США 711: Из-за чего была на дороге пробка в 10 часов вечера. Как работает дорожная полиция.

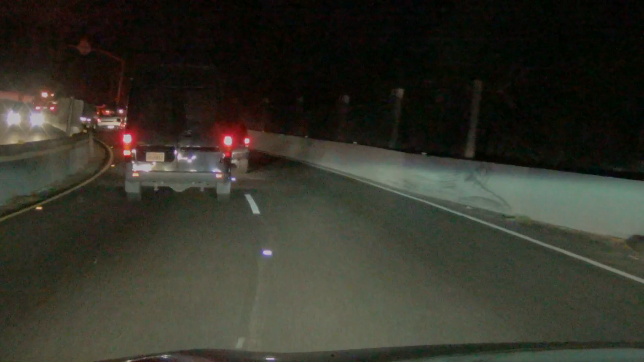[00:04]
нет это не стройка это вот эти огни на дороге это специально бросают такие дымящиеся покелочки вот они горят здесь была авария и тут видно вот она стоит разбитая машина я понял из-за этого пробка на дороге мы очень удивились в 10 вечера едешь и не проехать не пройти а тут вот оказывается все таки была авария понятно